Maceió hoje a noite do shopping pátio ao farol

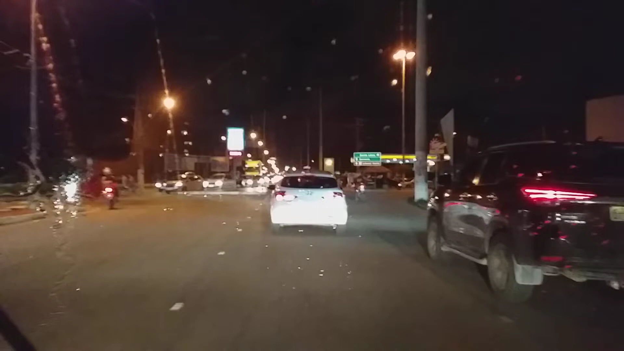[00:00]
E aí meus amigos do canal Força Natural, boa noite a todos Estamos aqui começando o nosso deslocamento para mais um plantão aí de 12 horas Você é o nosso convidado, está caindo uns pinguinhos de chuva aqui Mas é bem passageiro mesmo, não tem nada de muita nuvem aqui na proximidade Nuvens de chuva
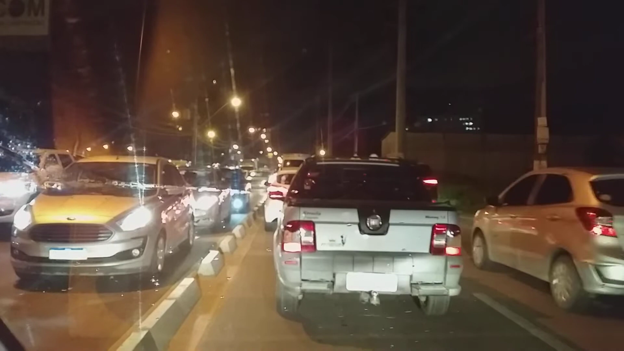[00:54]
Diariamente a gente faz o nosso deslocamento de casa para o trabalho, do trabalho para casa Ontem fizemos um plantão de 24 horas, já 7 da manhã de ontem até 7 da manhã de hoje E hoje nós estamos retornando para mais um plantão noturno Vamos começar agora E vamos sair amanhã às 7 da manhã Tá certo? Esse pedacinho aqui sempre é complicado esse horário Tá certo?
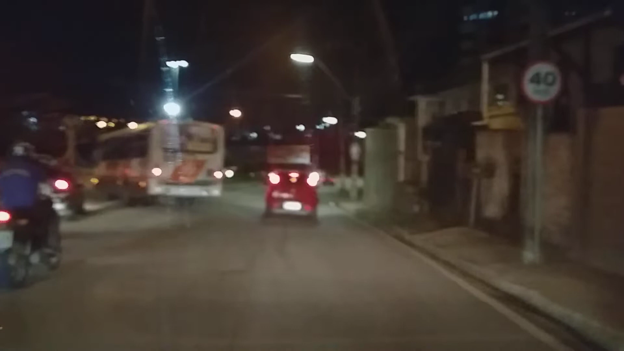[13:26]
Houve algum problema Ali pra cima Tá tudo parado O trânsito
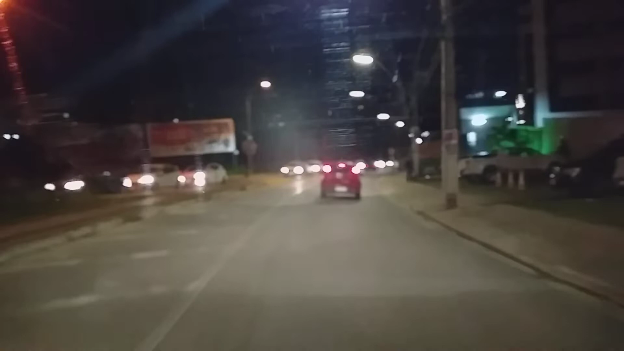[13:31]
Não sobe ninguém O carro Tudo parado aí Quem estiver subindo por aqui Presta atenção aí Na massa de canuta Tem alguma coisa ali na frente Não sei o que é Porque não deu pra ver Eu sei que é na ladeira
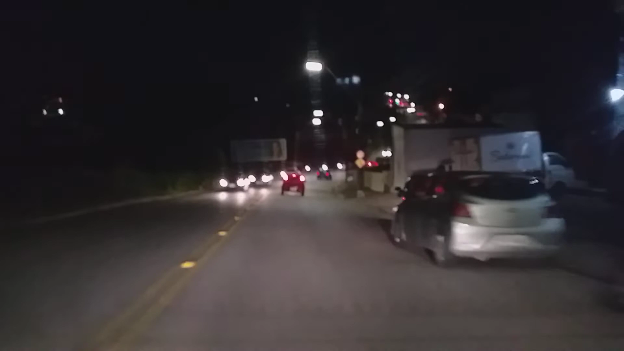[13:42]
Aí já do Depois Que sobe aqui Da gruta Da gruta não Da Da rotary Subindo em direção Aí o Shopping Parque Tem alguma coisa lá Que tá travada ali Tá tudo parado E a gente já está aqui Na baixada aqui Do Como é o nome Disso aqui É no final da rotary Na baixada do final Da rotary Já estamos por aqui Chegando já Aqui na avenida Rotary
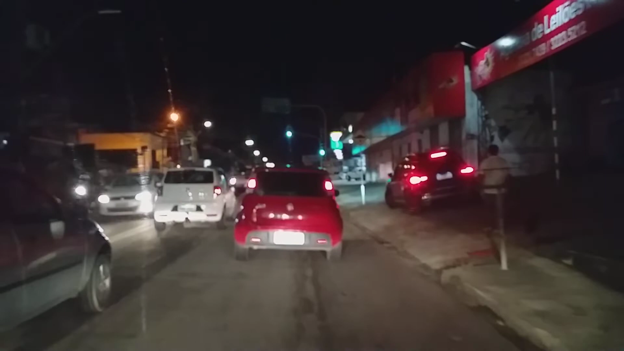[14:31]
E nós estamos aqui já Dentro da avenida Rotary Já já a gente sai ali Na avenida Fernandes Lima Tá certo Essa avenida Não tá das melhores Por isso que eu tô Evitando também Andar por aqui Mas Vamos que vamos O trânsito hoje Tá bom em Maceió Tá Vocês estão percebendo Aí que o trânsito Tá bom
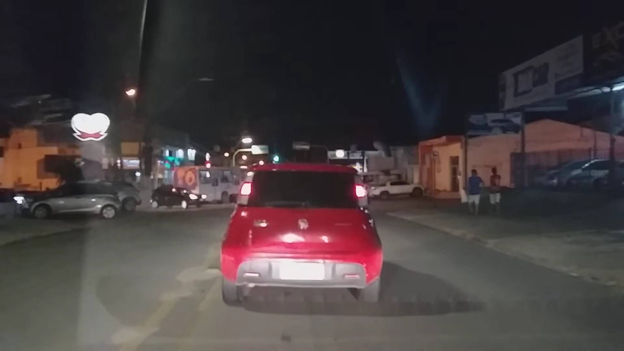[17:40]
Ainda tem três pontinhos Dois pontinhos Se o pessoal andar Ainda dá tempo O problema É o pessoal andar Né Porque é muito carro Aí carro vem pra um lado Vem pro outro Deixa essa moto Passar aqui
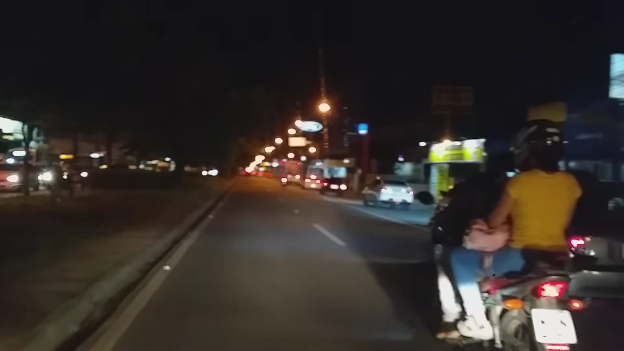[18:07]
Dentro da avenida Fernandes Lima Tá certo O trânsito aqui Também não tá dos ruins Porque o trânsito tá bom E vamos que vamos Já já a gente chega Nosso destino final Vamos chegar cedo ainda Ainda seis e Quarenta e cinco